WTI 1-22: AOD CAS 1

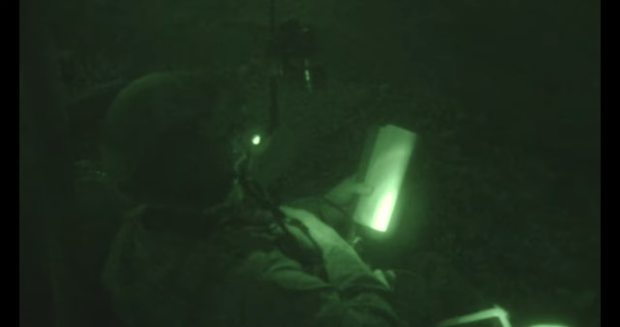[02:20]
On station. Don't know, Roger. Dave, you have wild card. You see?